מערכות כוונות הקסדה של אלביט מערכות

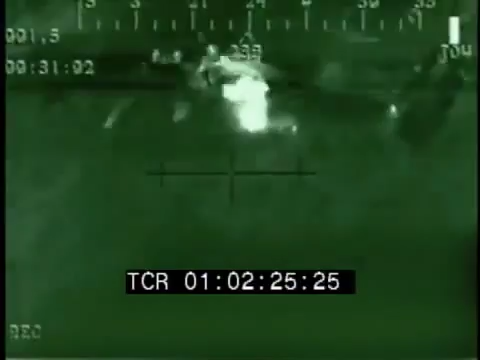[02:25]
Utilizing LBIT Systems' integration expertise, additional unique possibilities for system expansion are embedded in the ASDC,